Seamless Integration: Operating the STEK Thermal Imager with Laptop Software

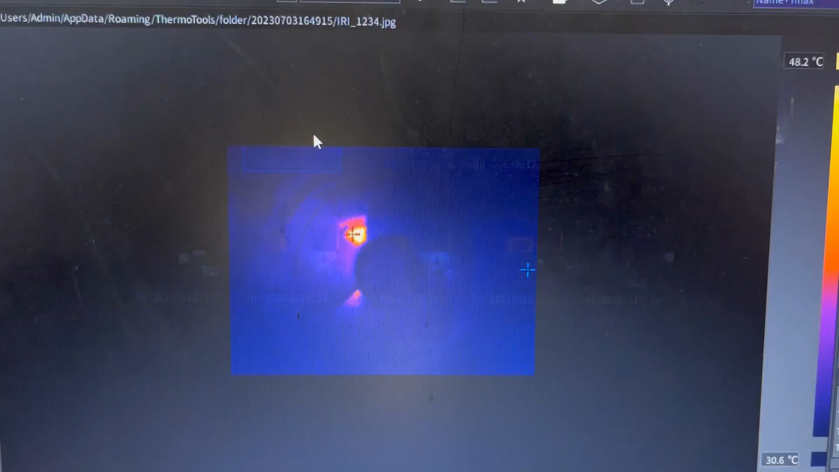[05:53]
On screen: scale top 48.2°C, scale bottom 30.6°C
When I click on this image, as you can see, it opens this image and it gives me all the details here.
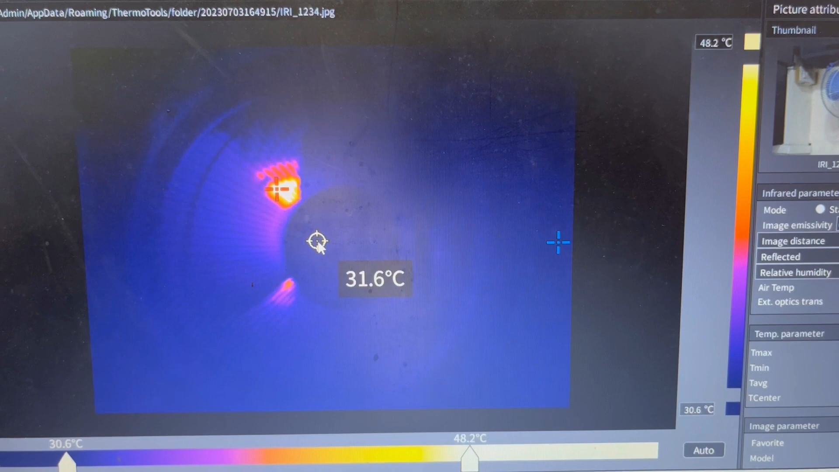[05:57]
On screen: spot 31.6°C, scale top 48.2°C, scale bottom 30.6°C
If I go and on any pixel, it shows me the temperature at that spot.
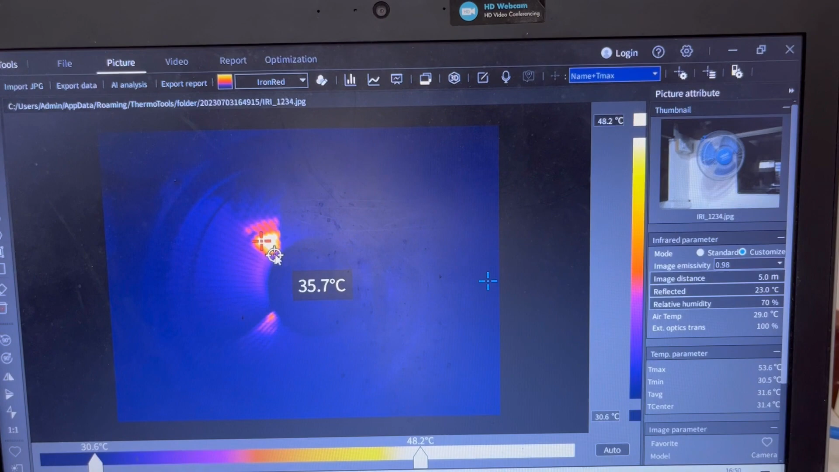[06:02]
On screen: scale top 48.2°C, scale bottom 30.6°C
This is 49 degrees and this is just 31 degrees.
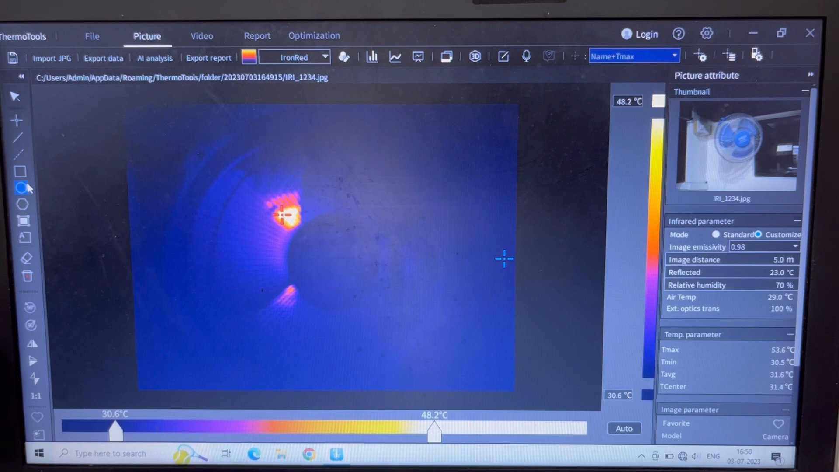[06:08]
On screen: spot 31.4°C, max 53.6°C, min 30.5°C, scale top 48.2°C, scale bottom 30.6°C
I can add any kind of square.
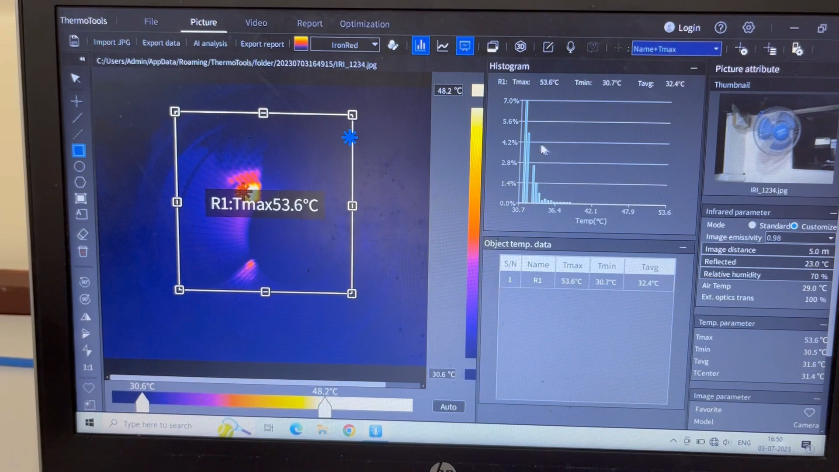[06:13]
On screen: max 53.6°C, scale top 48.2°C, scale bottom 30.6°C
That would give me all the temperature ranges throughout. I can add a circle. That would also give me all the temperature ranges throughout.
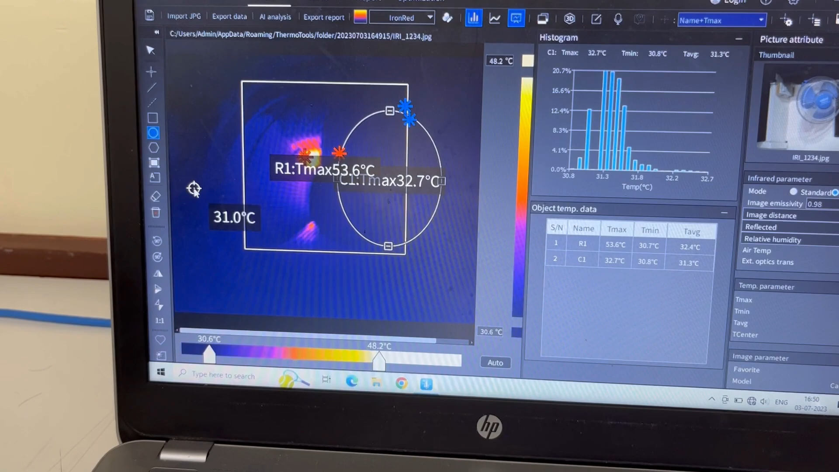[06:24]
On screen: scale top 48.2°C, scale bottom 30.6°C
If I want to remove all of these, I can just click on this option that says delete.
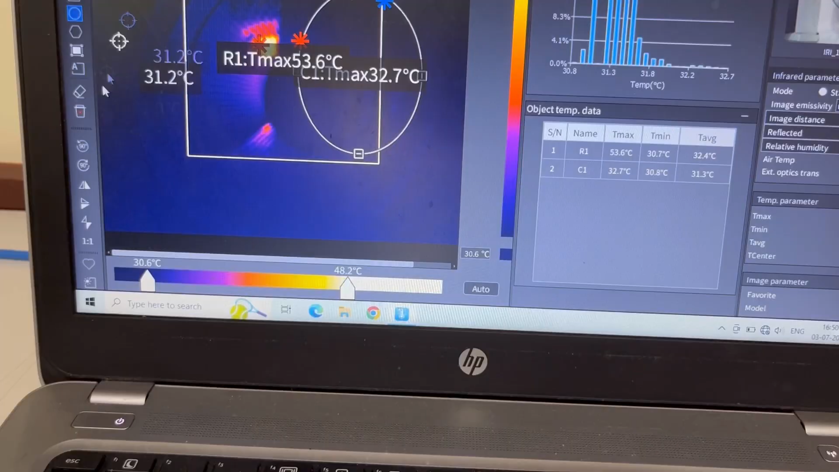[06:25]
On screen: scale top 48.2°C, scale bottom 30.6°C
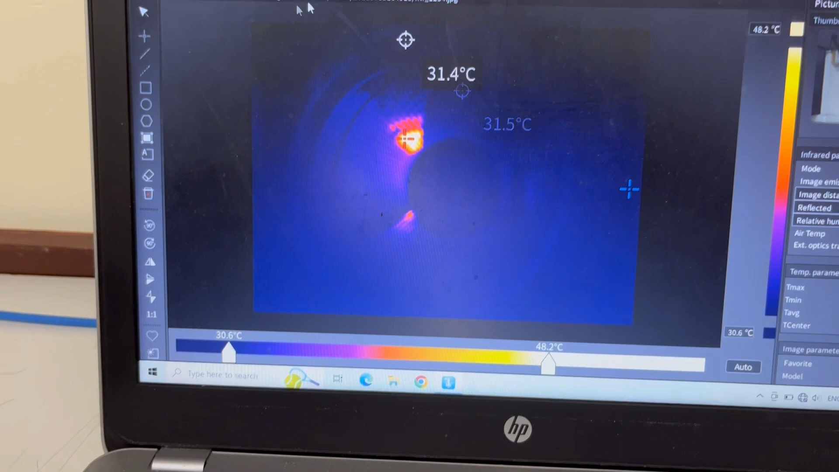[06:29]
On screen: scale top 48.2°C, scale bottom 30.6°C
It removes all the images, all the objects that I made.
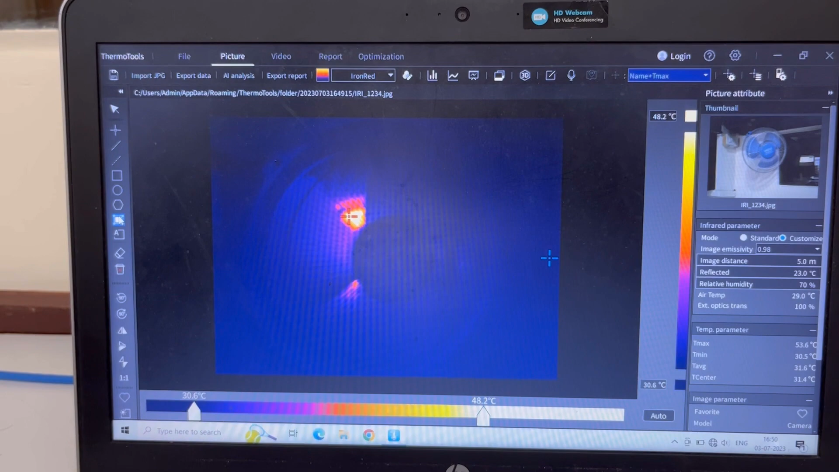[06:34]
On screen: max 53.6°C, min 30.5°C, scale top 48.2°C, scale bottom 30.6°C
One feature here is this feature, which is stroke tool.
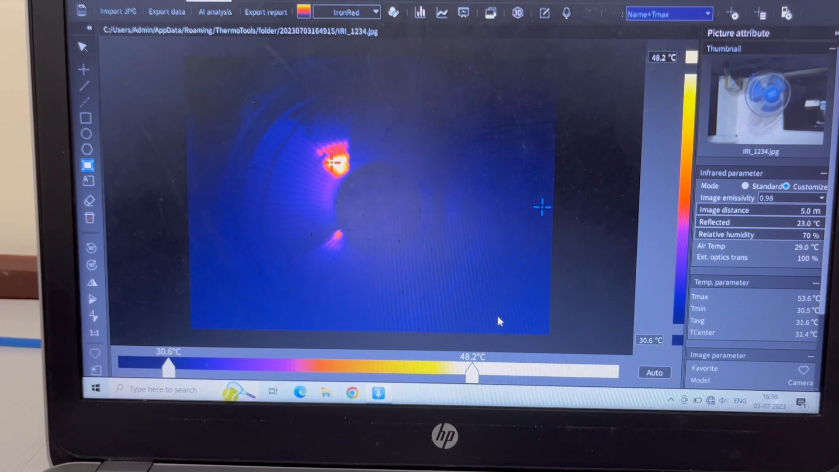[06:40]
On screen: max 53.6°C, min 30.5°C, scale top 48.2°C, scale bottom 30.6°C
When I select the stroke tool, it will automatically see the hotspot, outline the hotspot,
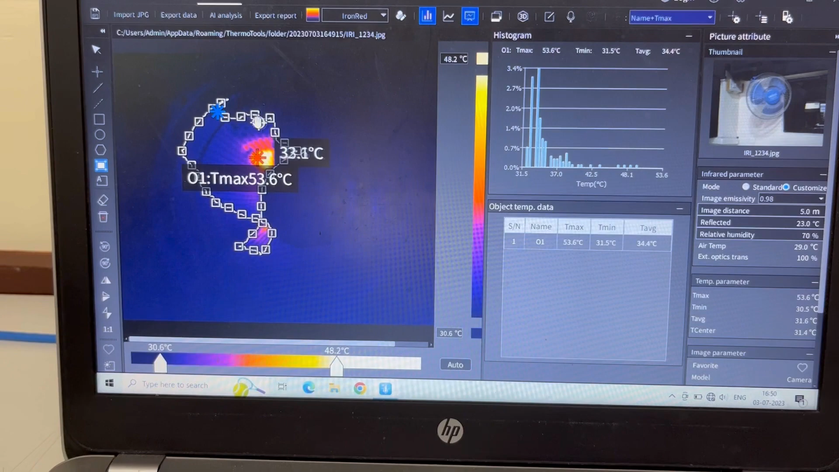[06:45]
On screen: max 53.6°C, scale top 48.2°C, scale bottom 30.6°C
and give me temperatures of that entire hotspot and how it is varying throughout.
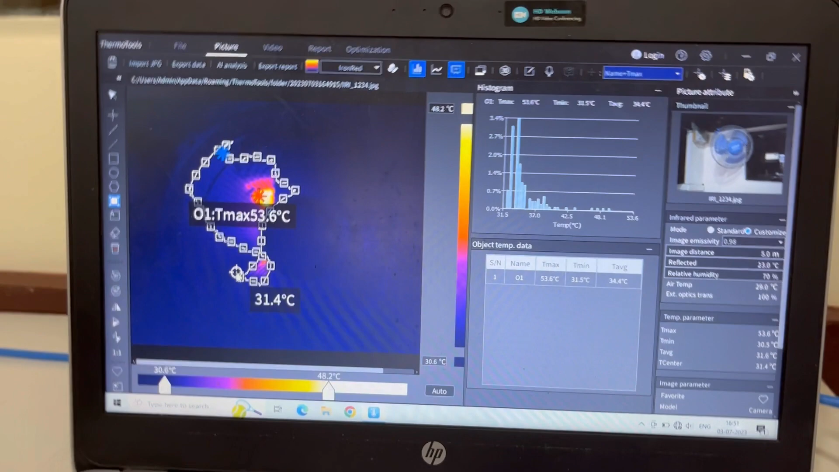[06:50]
On screen: max 53.6°C, scale top 48.2°C, scale bottom 30.6°C
So, if you have any particular hotspot, you just use the stroke tool and it will give you all the temperature ranges for it. If you had saved any audio while clicking the image like I had in the video before,
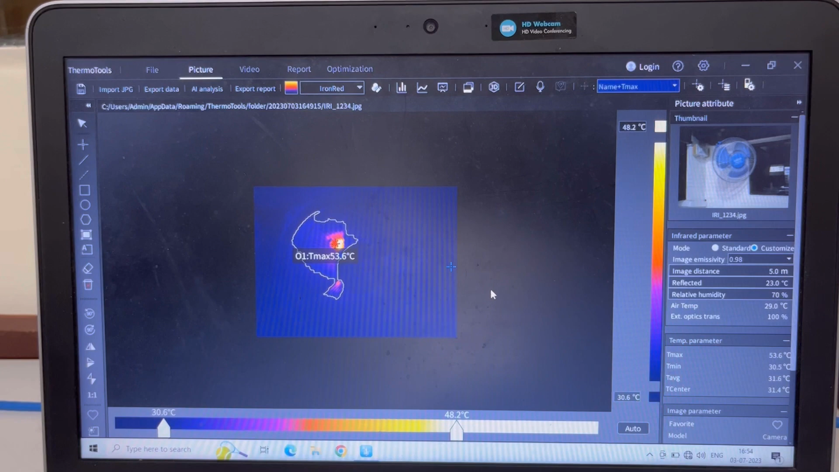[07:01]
On screen: max 53.6°C, min 30.5°C, scale top 48.2°C, scale bottom 30.6°C
there is a button here for the voice note. When I click this, it will play the audio that I had saved before.
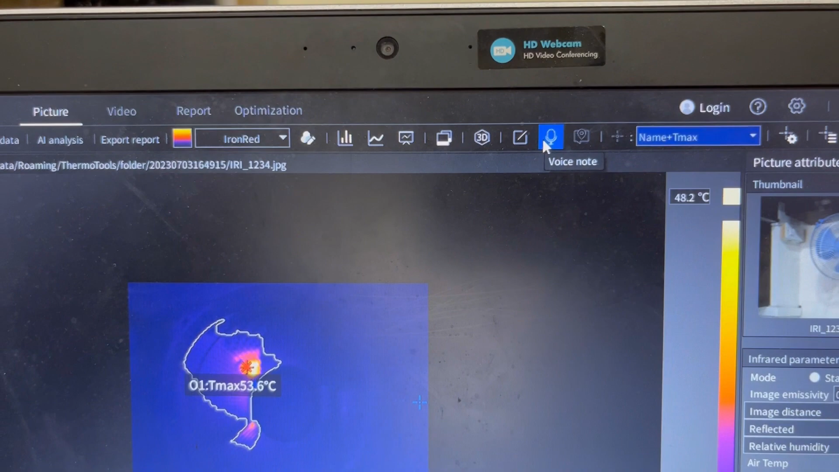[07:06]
On screen: max 53.6°C, scale top 48.2°C
I have saved an image of the fan.